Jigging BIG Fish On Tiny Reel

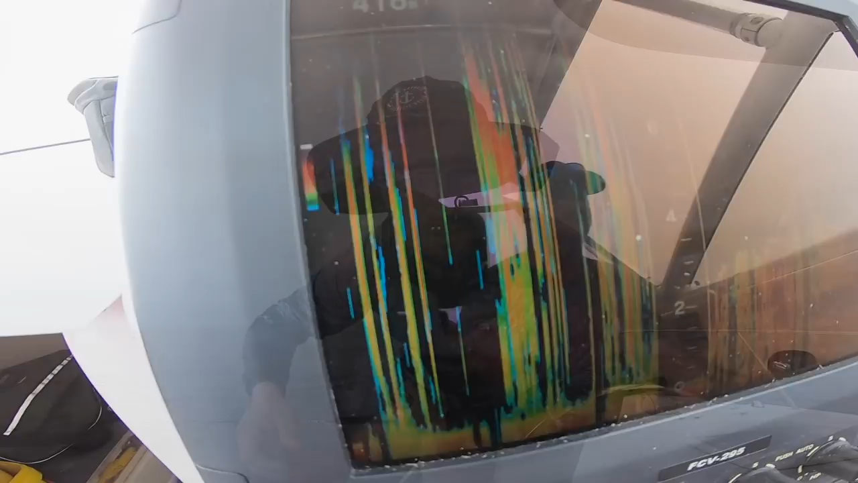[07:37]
We're into 430 meters of water with an 800 gram jig.
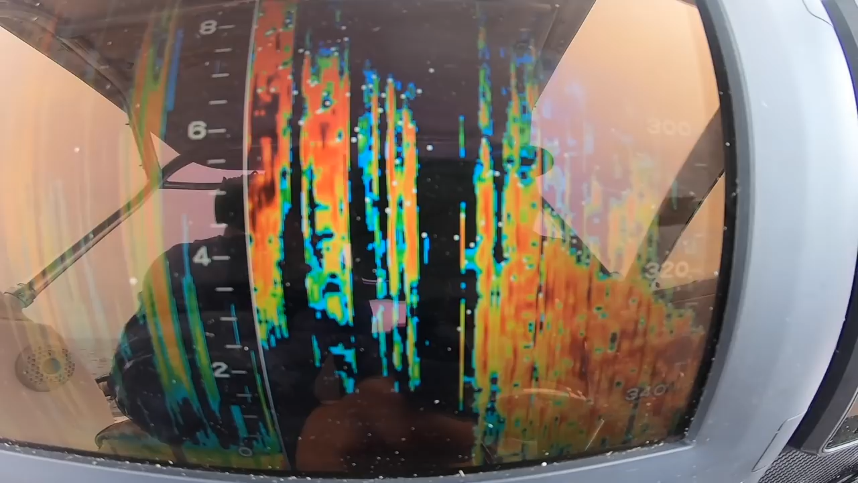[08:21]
It's looking heaps better than what we're in the 400s.